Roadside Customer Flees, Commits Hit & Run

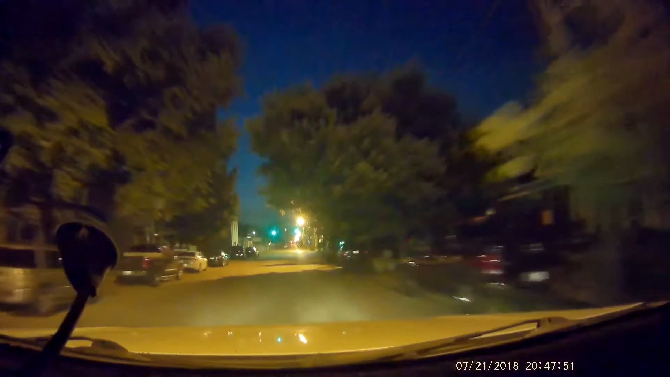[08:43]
Yeah, this guy Conrad, he took off on me, and in the process, he committed a hit and run over here on 30th Street. And I'm going back over here to make sure that the victim gets my dash cam video. Yeah, he took off like a bat out of hell, driving on the wrong side of the street, almost hit somebody head on. Yeah.
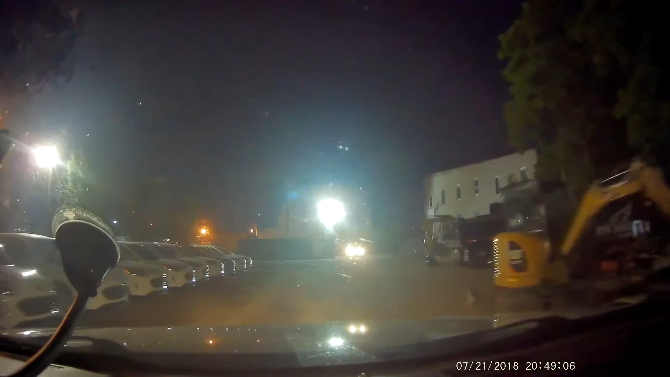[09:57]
No, it ain't your fault, but yeah, this guy.
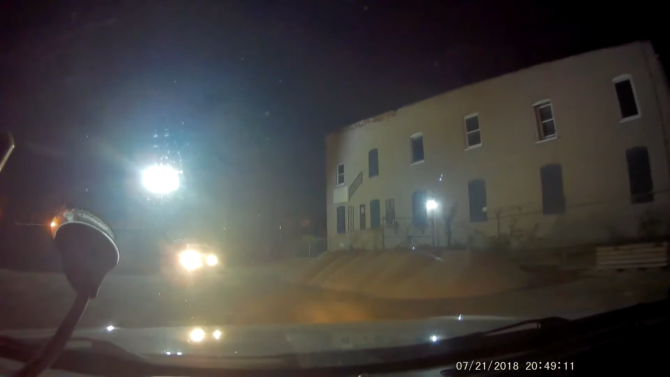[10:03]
All right, I'm gonna get off here and try to talk to this guard here, see if he saw it. I don't know who the victim is here. I don't know where he went. All right. Yeah, bye.